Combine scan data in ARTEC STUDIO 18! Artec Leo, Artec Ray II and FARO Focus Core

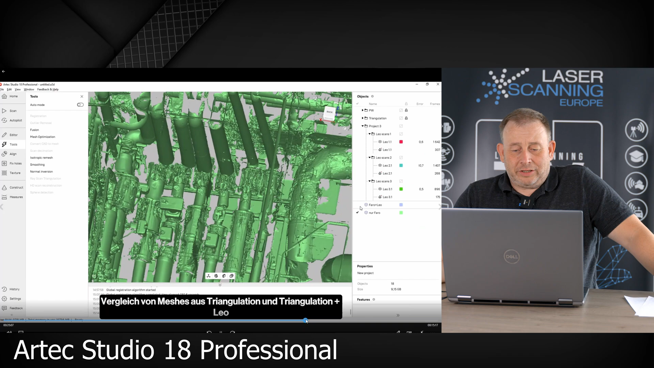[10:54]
So then we try to make an registration from the Leo data with the original point cloud,
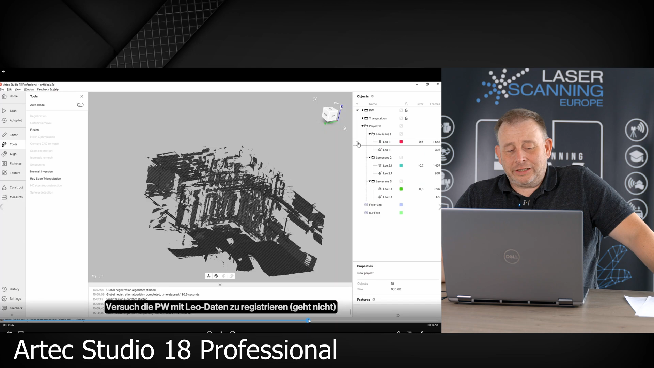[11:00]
but this was not working so we don't get any results out.
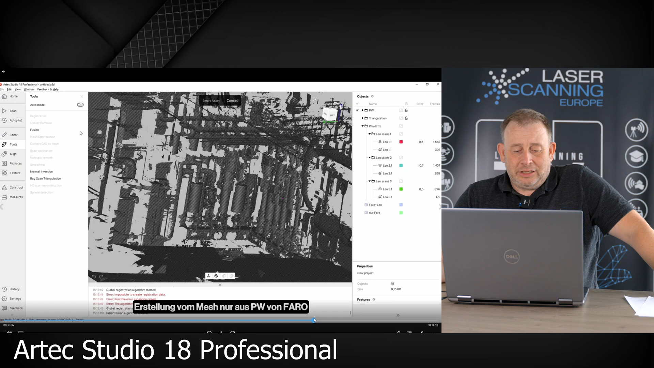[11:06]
So then we generate also a mesh from the point cloud only.
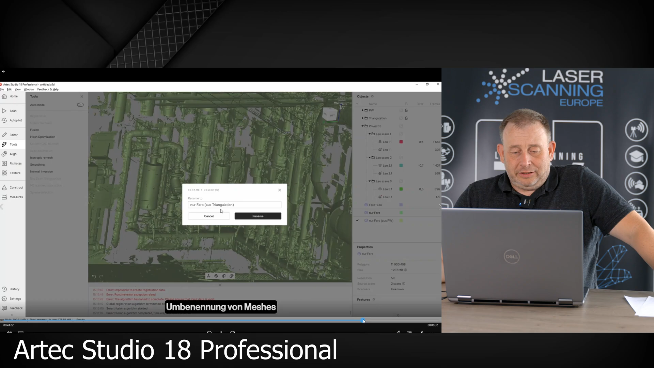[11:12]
So this was we doing here. So there's another way. So we don't go over the triangulation, we go strained, generate the mesh, and now we have finally three objects and compare. And you see it's not so different. So the final result, of course, these elements what we have here from the combined data set,
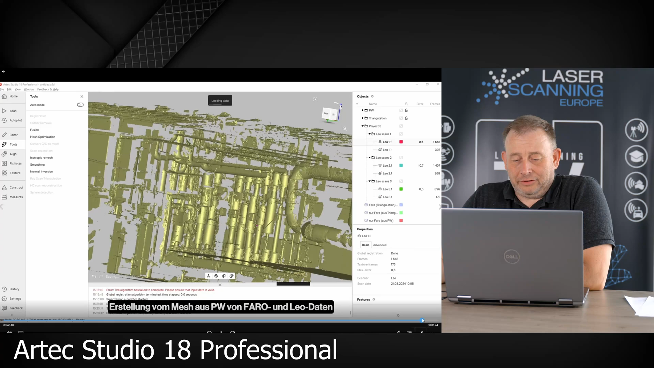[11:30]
it looks more, you have more information inside and you have more dense information. You can look here in the behind areas.
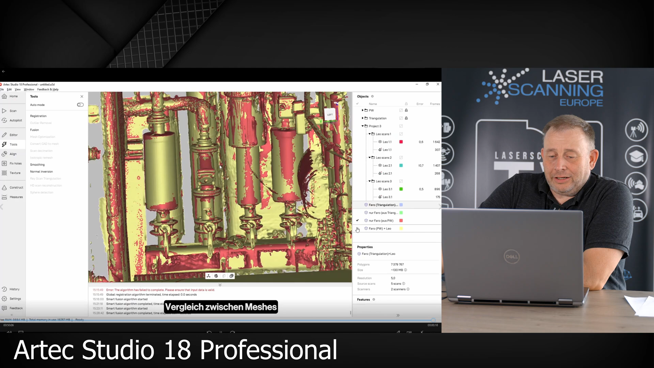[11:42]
So what we can see finally, also this workflow using another scanner, it's also working, you have to use another workflow, then you cannot use the same workflow. But you can use another workflow and you get also
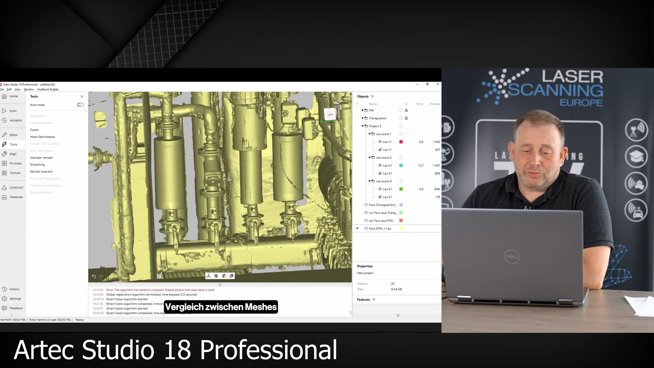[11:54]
data out on the first look looks also okay to work with that.
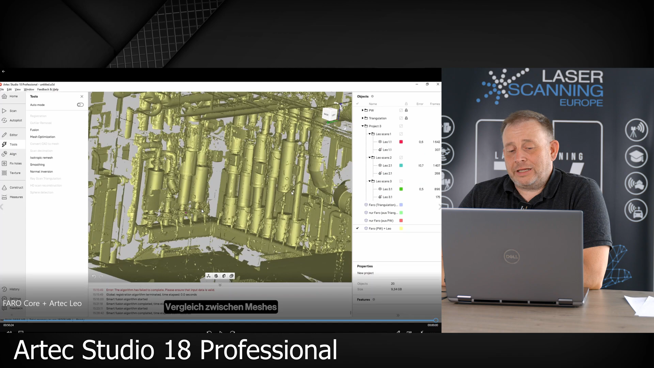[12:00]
So you have this means you have two options, you can do everything with your if you combine Leo scan with the Arctic product line, but you are also able using the Arctic software,